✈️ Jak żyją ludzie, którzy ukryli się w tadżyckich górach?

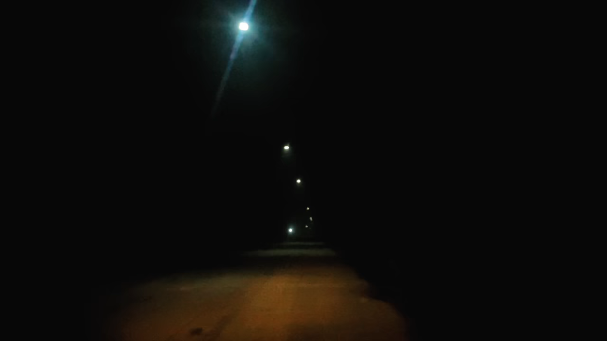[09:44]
Przejeżdżamy też przez tak zwany tunel śmierci, czyli 5-kilometrowy tunel Istiklol, który oszczędza mieszkańcom Tadżykistanu 4 godziny drogi na tej trasie. Niestety jest ukończony, nie będąc do końca ukończonym. Słabe oświetlenie daje wrażenie, że jedziemy przez jaskinię, a smog, który tutaj zaczyna się od 2 kilometra i nie jest w żaden sposób odprowadzany, zabił kilka lat temu kilka osób, które utknęły tu w korku spowodowanym przez wypadek.